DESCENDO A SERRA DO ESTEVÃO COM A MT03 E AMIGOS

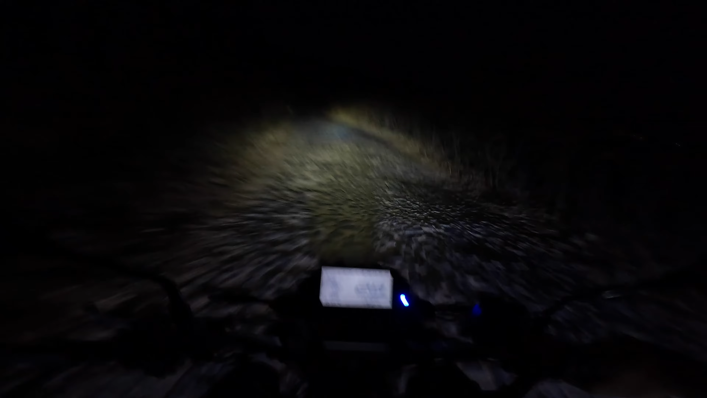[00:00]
galera, estamos descendo aqui a Serra do Estevão. Seja bem-vindo ao nosso canal de trail vlog, canal simples. Temos MT-03, Renegade S10, galera, eu filmo tudo no meu dia a dia pra vocês. Seja bem-vindo, vamos lá. Eu não ia filmar a volta não, como sempre eu penso isso, né, mas muito legal, ó. Uma rua de pedra aqui, areia, descida.